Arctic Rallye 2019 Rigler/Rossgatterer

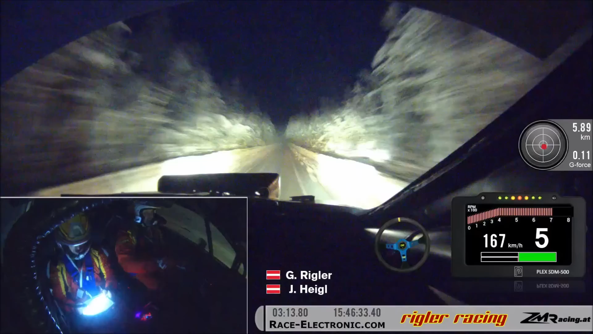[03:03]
80 Brems, rechts kurz, in links 2 kurz. 100, links 5 kurz, in rechts 4, wird Achtung, 2 plus Wald. 110, Senke, links 5, in Kuppe, links 5 minus, 40, 10,